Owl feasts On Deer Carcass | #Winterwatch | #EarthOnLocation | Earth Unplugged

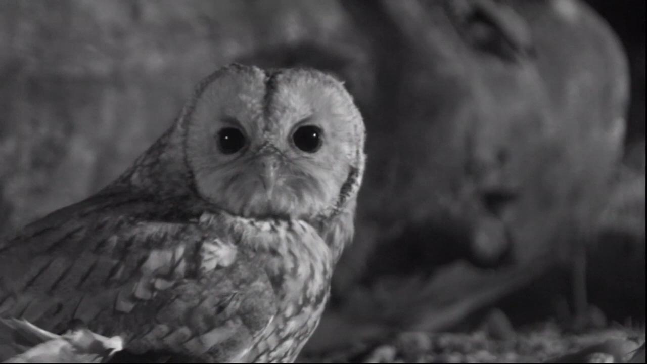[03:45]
It's been a real pleasure to spend some time with Gary today and see that beautiful tawny owl footage.